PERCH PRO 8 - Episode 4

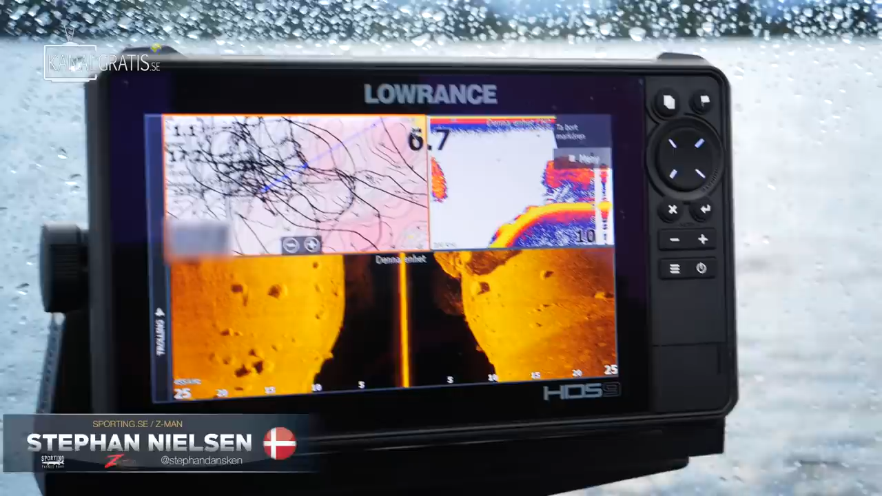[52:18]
There's a bait school. There they come, all the bait fish is right there. There's nothing around it.
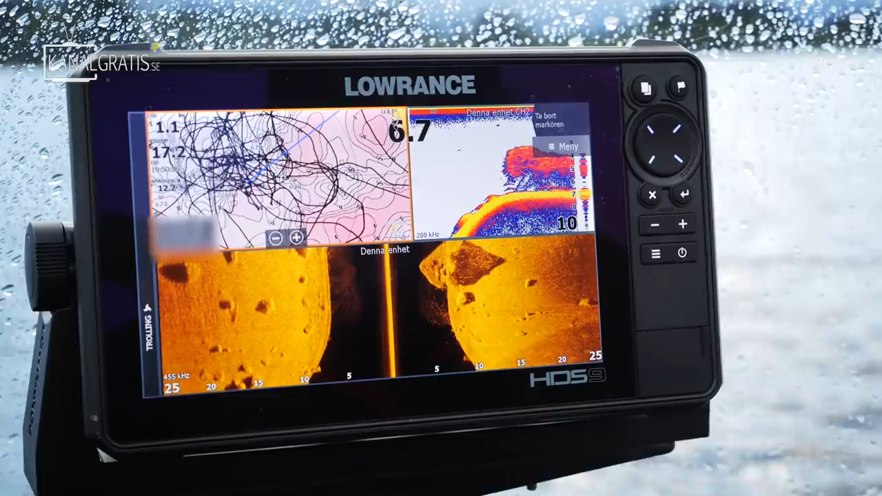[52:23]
We should try here. We should try here. Last 2 hours, we have only caught, I think it's 3 or 4 fish. 6 fish in 2 hours.
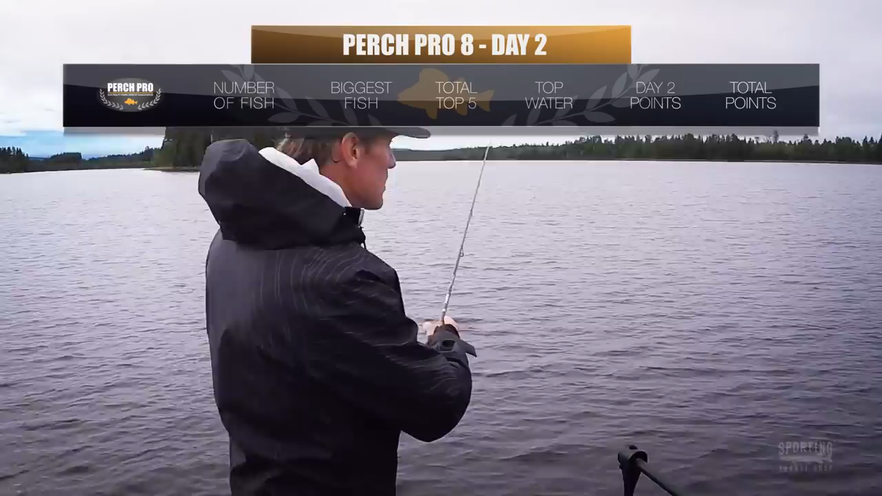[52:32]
6 fish over in 2 hours. Over 30 centimeters. Yeah. Yeah. Really bad. Maybe 20 below 29. Yeah, it's loaded with bait fish. It should just be loaded with perch. Yeah, you can come and you can look here. It's full of bait fish.
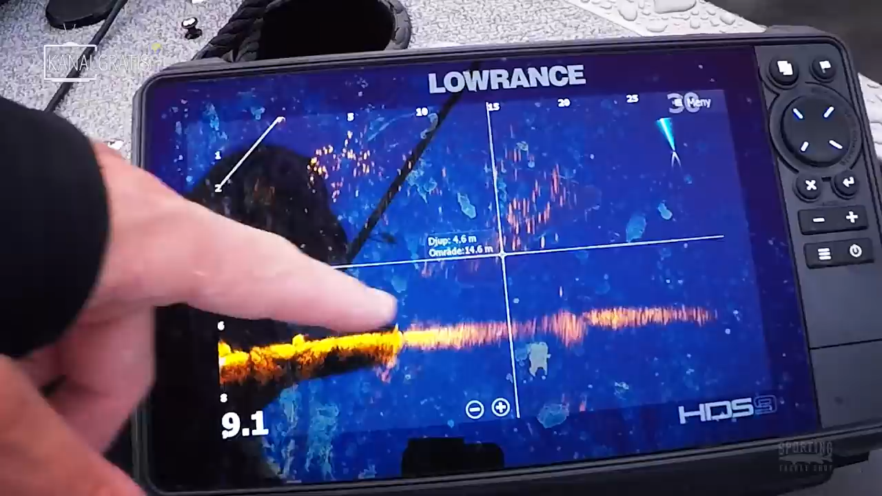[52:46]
It's whole school. Is it good? I can slightly understand here. We are at our last hour of fishing.